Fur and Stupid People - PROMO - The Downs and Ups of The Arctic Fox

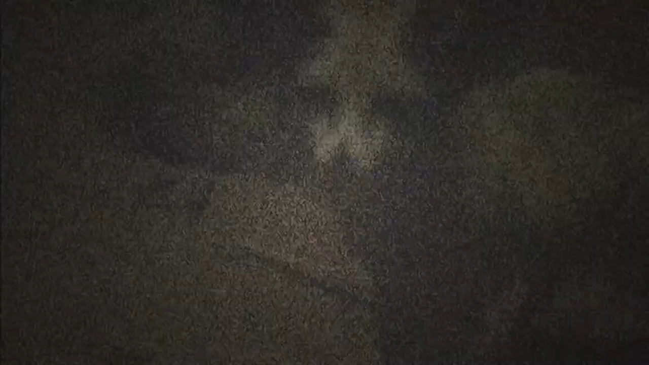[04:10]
And at night, in deserts of the Middle East, the fennec fox, with ears all the better to hear you with, listens for similar prey.